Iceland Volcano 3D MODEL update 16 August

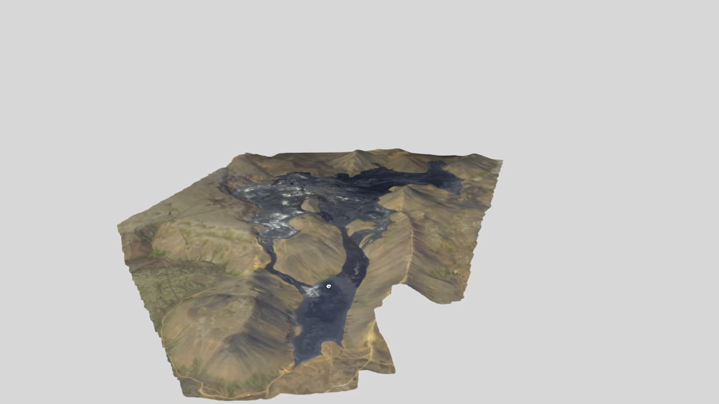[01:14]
it is just amazing to see the progression of the of the volcano and the
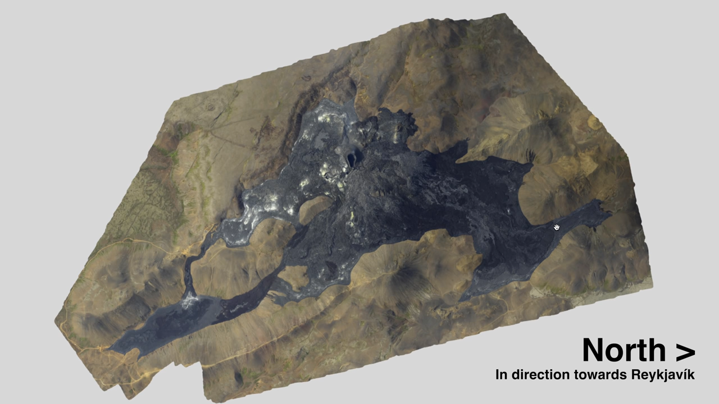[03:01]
has progressed in moving more towards this side of the region which is the north side of the region and everybody's saying like it's going towards Reykjavik or the capital of Iceland but I mean by the time that gets to that area it's going to be a very very very very very very long time this doesn't move fast it's very very slow so for now you know as you can see a lot of the lava is concentrated now in this area here
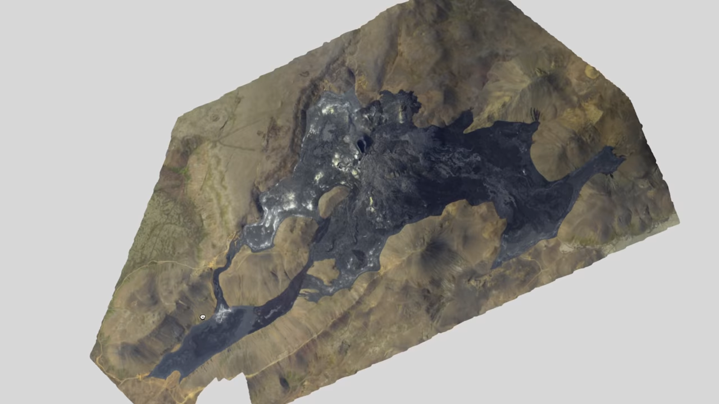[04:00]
me just rotate this and zoom in as you can
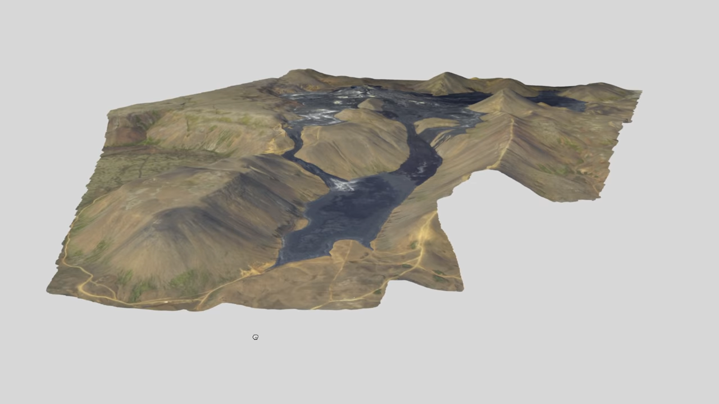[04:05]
see here they did create almost a barrier let me see if you guys can see it right here there's a barrier that was created
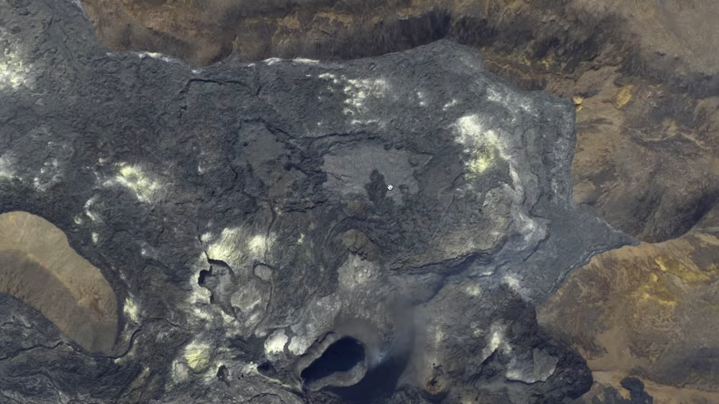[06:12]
uh we usually see here in the in the lava uh